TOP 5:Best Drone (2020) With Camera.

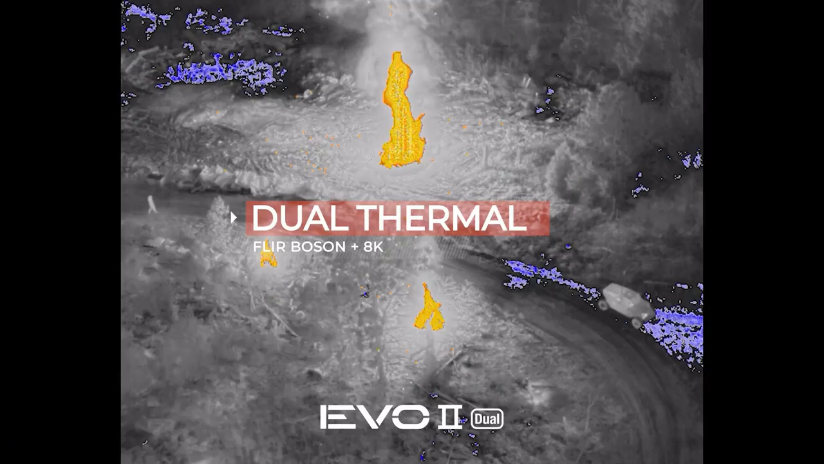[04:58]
So far the lesser 8K model is the one widely available,